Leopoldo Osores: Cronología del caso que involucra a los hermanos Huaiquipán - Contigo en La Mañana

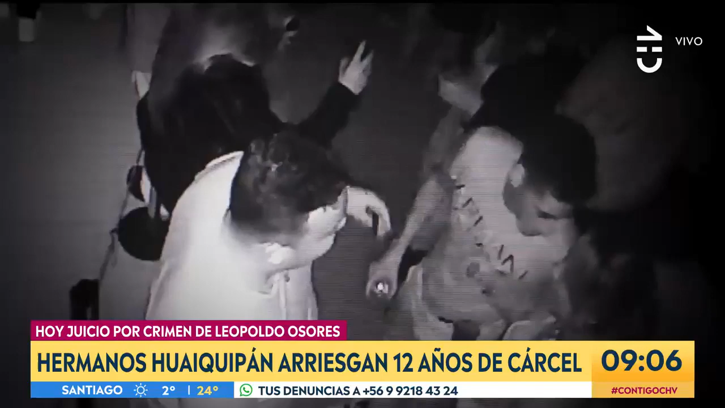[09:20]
Se alcanza a distinguir un tatuaje en su brazo izquierdo y una polera con la inscripción Armani en su pecho. El hombre de contextura gruesa es Cristian Pinto, amigo de Leopoldo, pero cercano también a la familia de los Hualquipán.